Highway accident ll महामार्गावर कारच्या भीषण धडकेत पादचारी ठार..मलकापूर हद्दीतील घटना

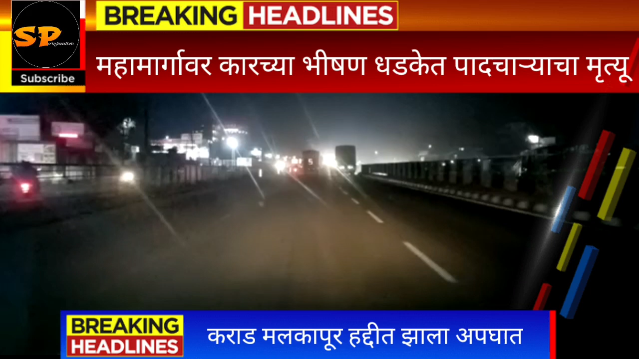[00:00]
पुने बेंगलो राष्ट्रे महामारगावर पादचार्याला कारची धड़क अबगातात पादचार्याचा मृत्यू कार चालका विरुद्ध करार